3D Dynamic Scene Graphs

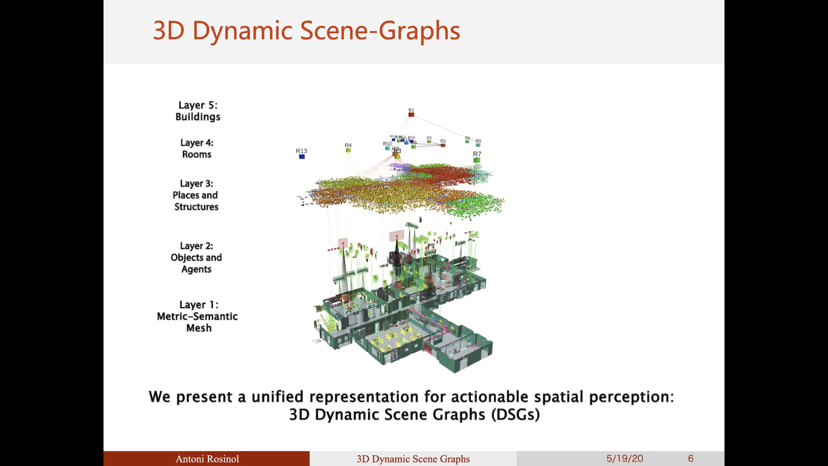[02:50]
A DSG is a tree-like representation that abstracts a dense 3D model, such as a metric semantic mesh, into higher level spatial concepts, for example, objects and agents in layer 2, places and structures in layer 3, rooms as in layer 4, or even buildings in layer 5.
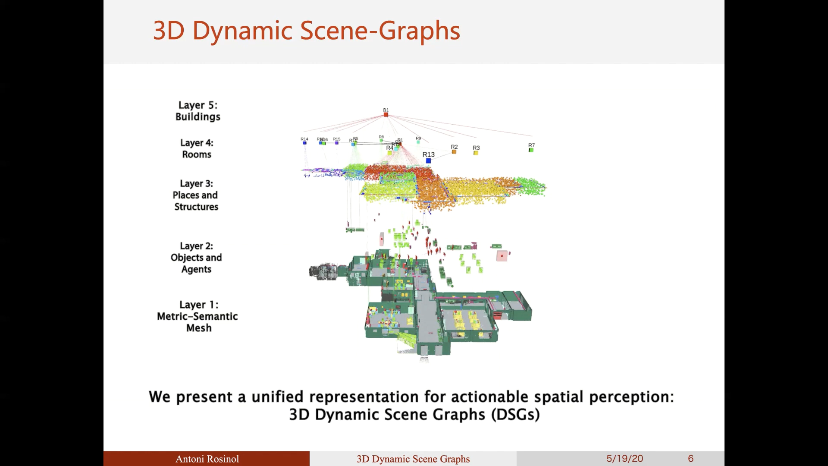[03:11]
This representation is compact, modular, scalable, fast to build, and most importantly, actionable, as we will see next. In this work, we used a photorealistic simulator to test our approach. On the top-right image, you can see a rendered RGB image of the scene. We also simulated humans in an office space, thereby allowing for dynamic entities, which creates a number of challenges that we explain later.
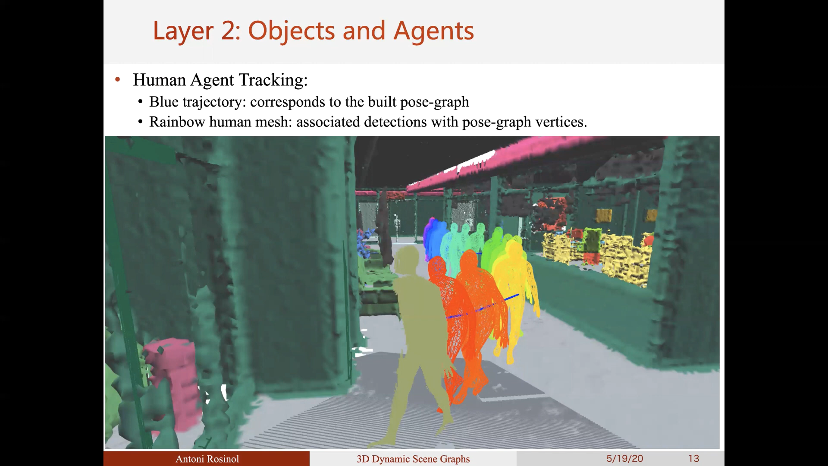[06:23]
Here we show the results of the human agent tracking module, with in blue the pose graph edges and in a rainbow color according to timestamps the detected humans. Clearly, building a 3D mesh with dynamic elements may introduce artifacts that we must deal with.
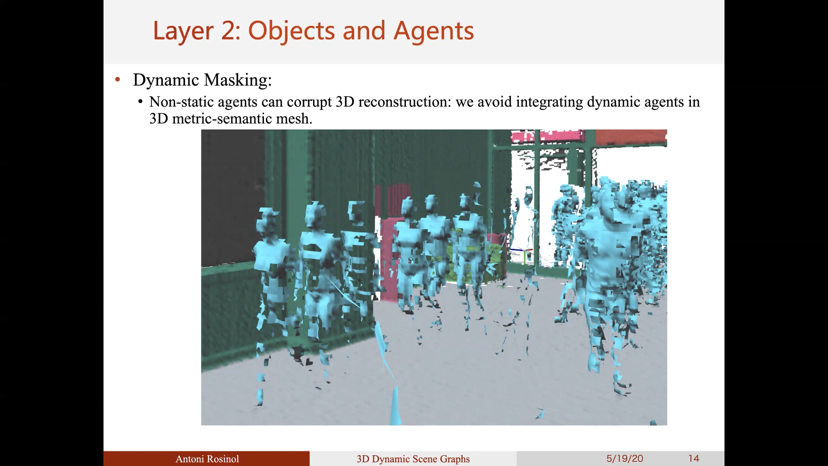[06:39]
In our case, dynamic objects both affect the localization and the mapping modules.
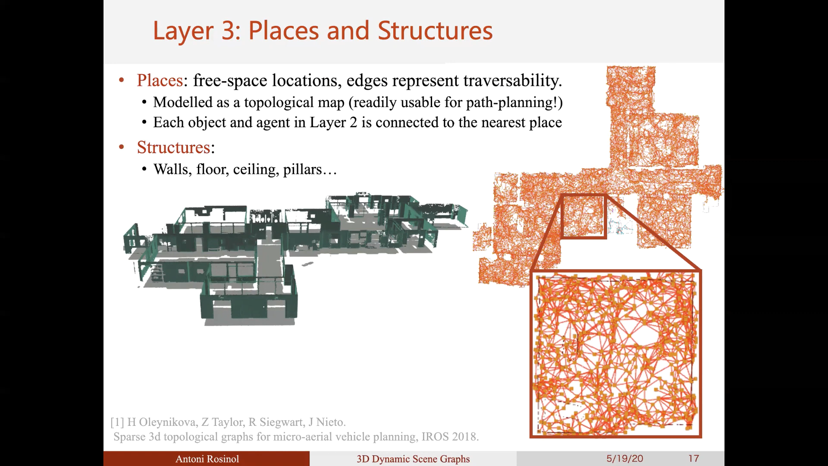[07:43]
Two places are connected by an edge if we can go from one place to the other in a straight path. Therefore, the constructed graph is a topological map and allows for path planning queries. We use the work of Oleinikova to automatically build the topological graph. Then, in layer 4, we extract the room layout of the scene.
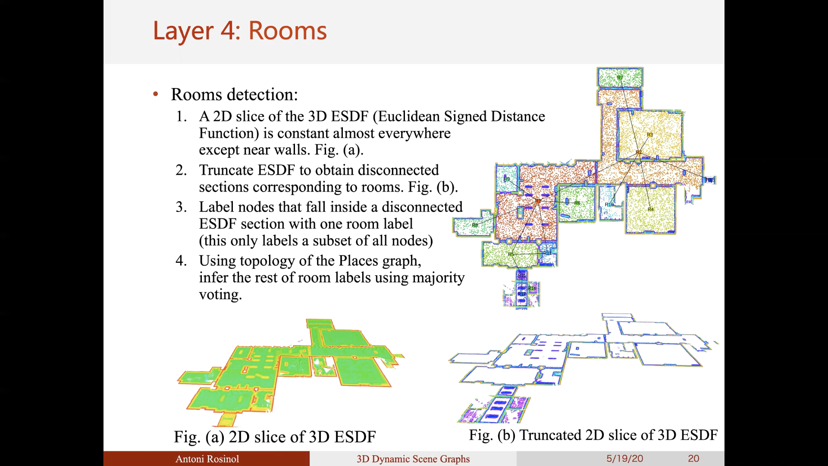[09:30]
topology of the layer 3 to propagate the labels to nearby nodes. It then becomes also trivial to connect rooms together and infer the door positions by just looking at which edges connect places in different rooms. Finally, we abstract the 3D scene graph using building nodes.
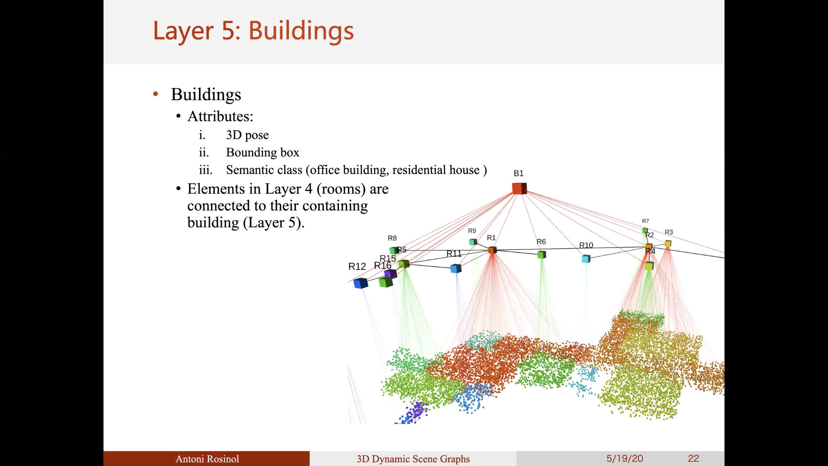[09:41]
In our case, we have a single building node that encompasses all room nodes. Finally, we have our hierarchical 3D scene graph with meaningful connections between different
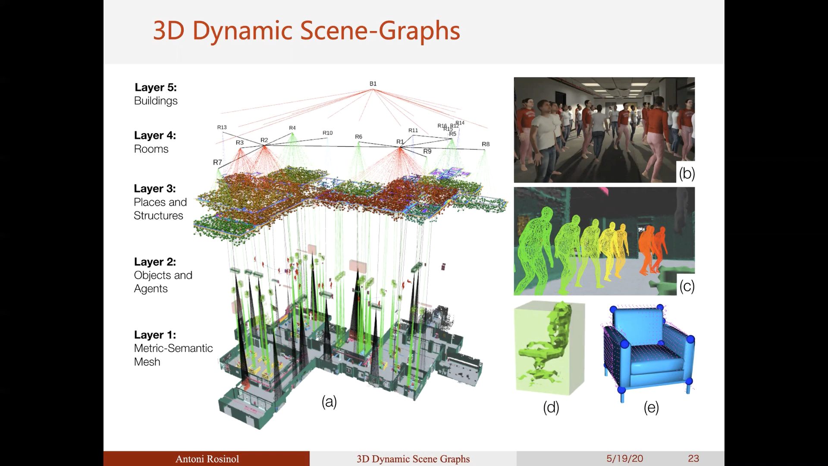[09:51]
layers that can be exploited for a myriad of applications, as we see in detail in our paper.